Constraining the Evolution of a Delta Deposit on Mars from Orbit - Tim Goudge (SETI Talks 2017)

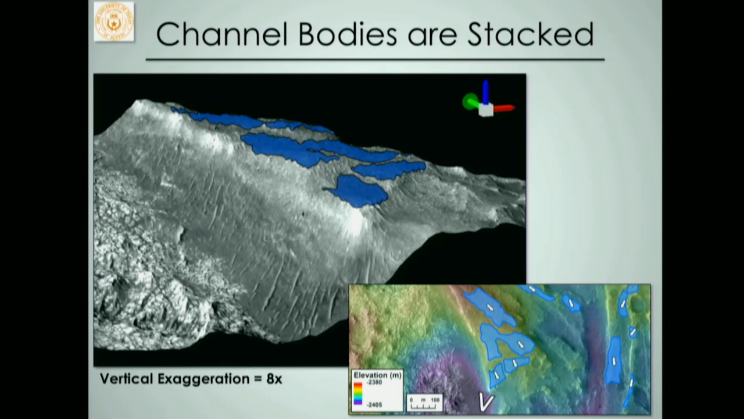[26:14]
And so we see that these channel bodies are stacked one upon each other. So this is a perspective view looking back up like this. We can see distinct levels of these channel bodies and they really seem to be stacked on top of each other.
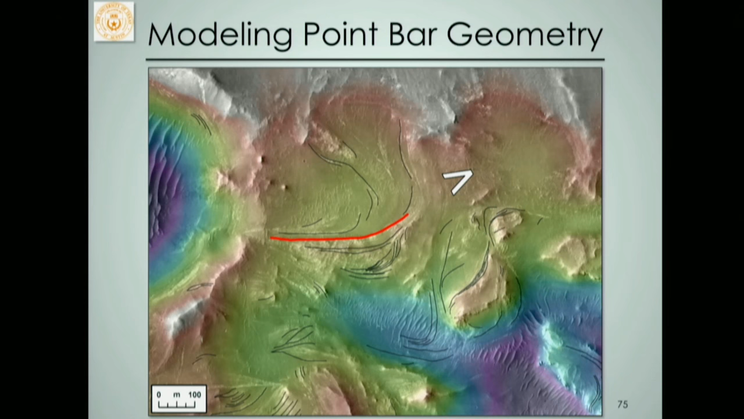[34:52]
We map these all out. If we do a perspective view, here's the one we're going to look at. You map it out in three dimensions,